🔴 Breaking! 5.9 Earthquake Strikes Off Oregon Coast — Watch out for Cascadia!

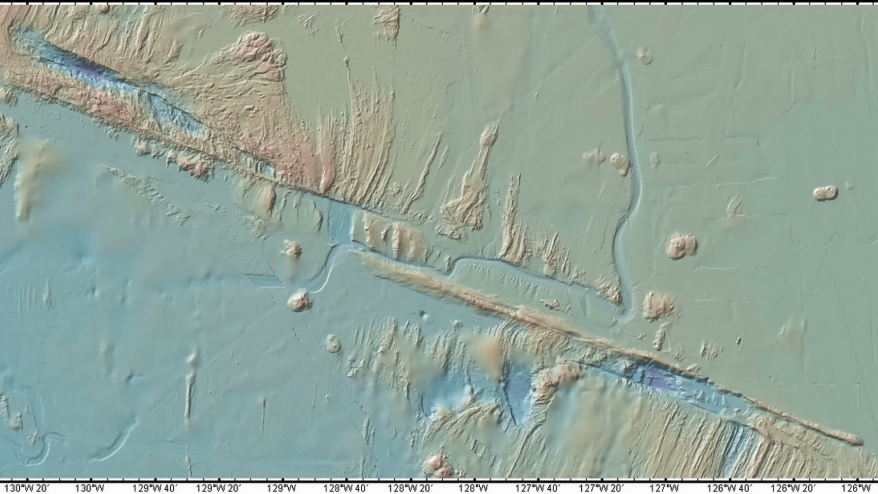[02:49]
It is an oceanic transform zone in the truest sense,